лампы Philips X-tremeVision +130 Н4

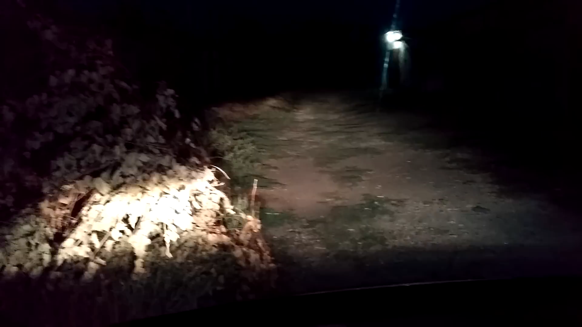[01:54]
ну что хочу сказать ну поярче поярче конечно сейчас видим